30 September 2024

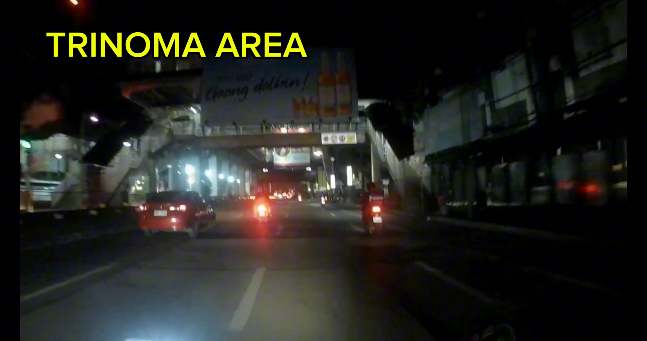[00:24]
Tayo po ay patungo sa aming grahe para po sa nakatakda nating biyahe sa kinabukasan mga kabihera. Okay, angkas po kayong muli at tayo po ay magmumotorsiklo patungo sa aming grahe mga kabihera.
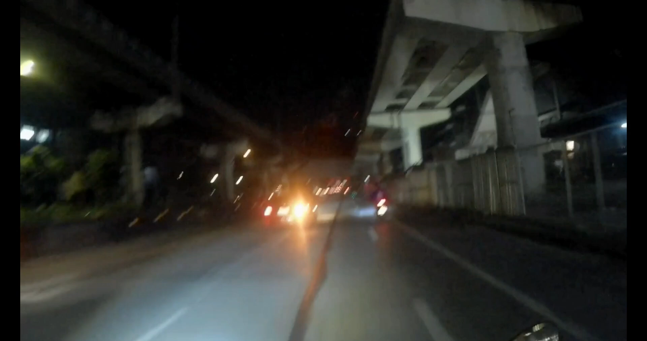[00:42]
Kung inyo po mapapansin, may mga under construction po na overhead na kung ninyo pong mapapansin, may mga kinoconstruct po doon po sa ibabaw ng ating ginagamit na kalsada mga kabihera.
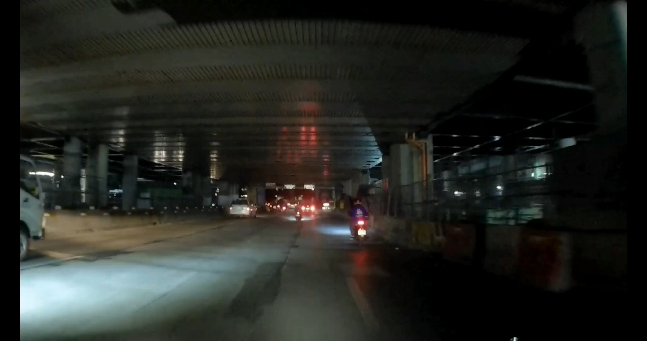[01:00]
Ito po yung magiging central station po ng tatlong ruta ng ating mga light rail transit mga kabihera. Dito po yung magtatapos yung MRT ng EDSA. Dito rin po magtatapos yung nanggaling Baclaran na LRT. Dadaan po ng Balintawak sa Caloocan at dito rin po siya magtatapos.
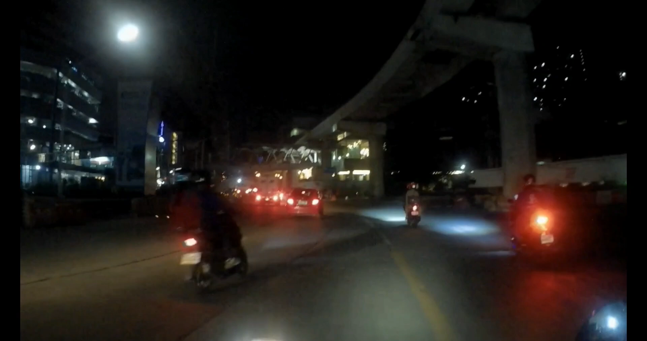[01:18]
At yun naman pong bagong kasalukuyang ginagawa na mula po doon sa San Jose del Monte,
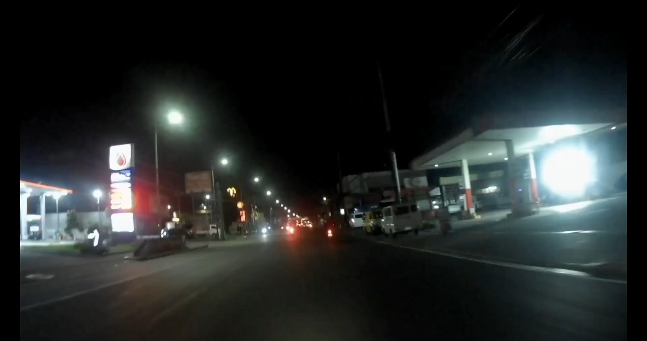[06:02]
kayo mga kabihero. Bago po mag-alauna ng madaling araw ay narating po natin itong Quirino Highway, sako po ng Baysa, Quezon City.
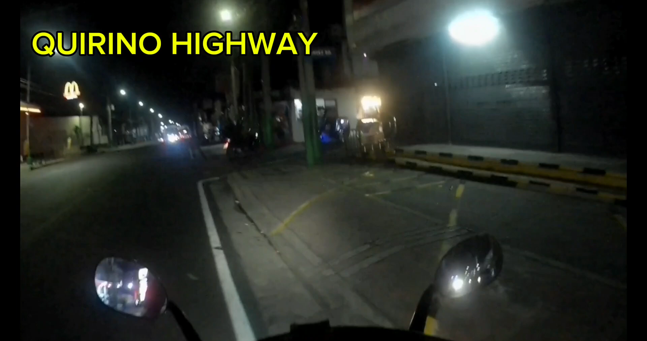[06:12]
So malapit na po tayo sa aming grahe, isang bloke na lang po mula dito. Kaya lang mga sarado na po ang tindahan doon, kung kaya't bago po tayo tumuloy sa ating grahe ay bibili na po muna tayo at maglo-load ng